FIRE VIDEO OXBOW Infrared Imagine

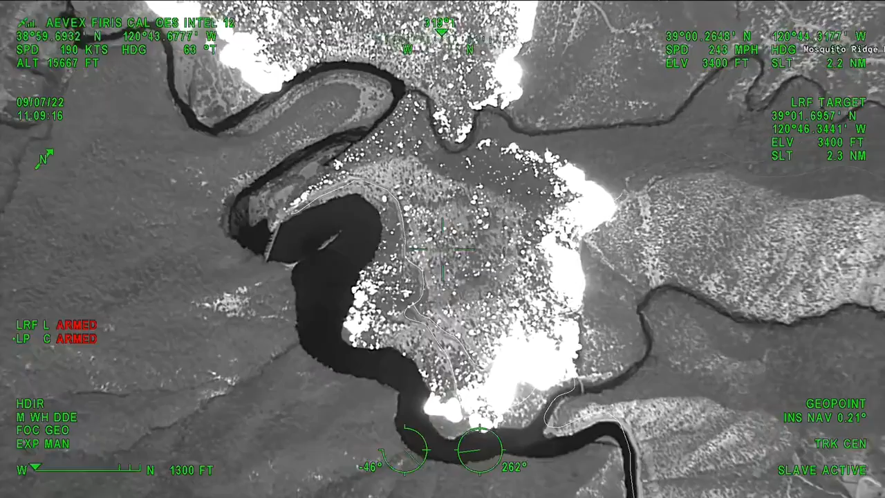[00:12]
1220 acres, critical rate of spread and timber brush, heel of the fire is down near Oxbow Reservoir, moving up the right flank,
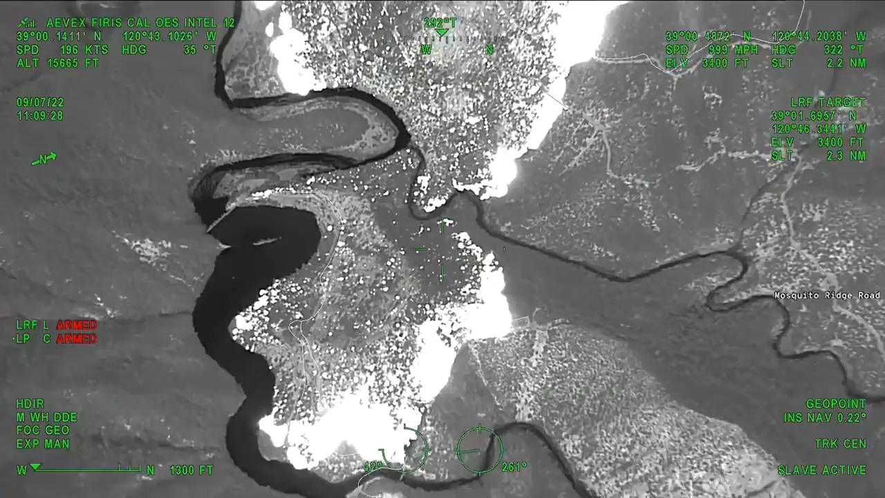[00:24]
kind of paralleling fire, the slope, moderate rate of spread,
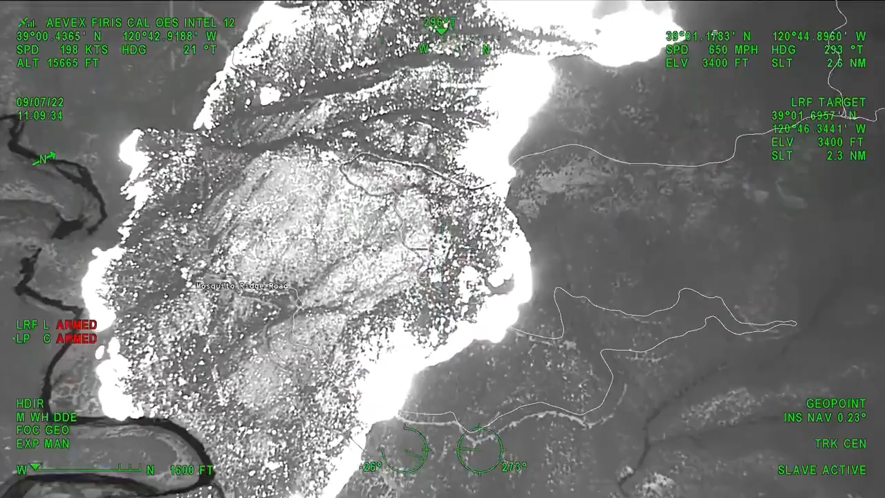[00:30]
as it cranks around the corner there towards the right shoulder, critical rate of spread with short range spotting. It's approximately 2 miles from Poor Man Creek to the east,
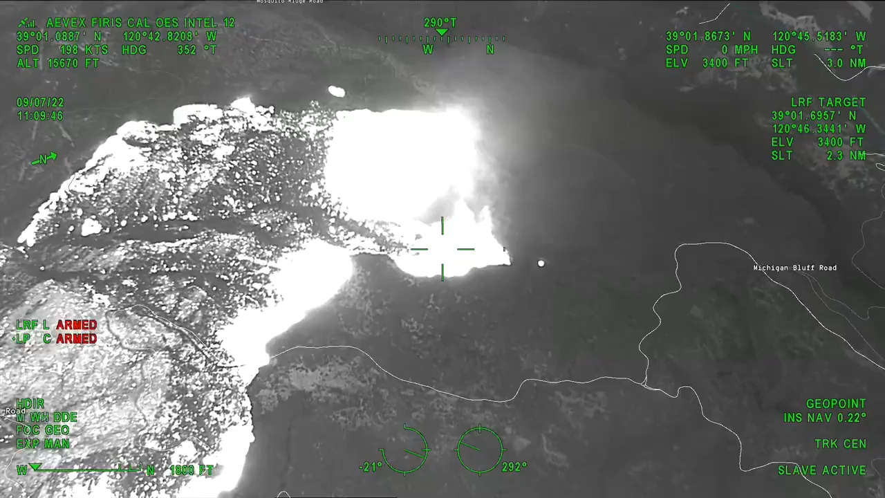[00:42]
and then the head of the fire has some short range spotting, and it's approximately 1.3 miles from Forest Hill Road, end of recording one.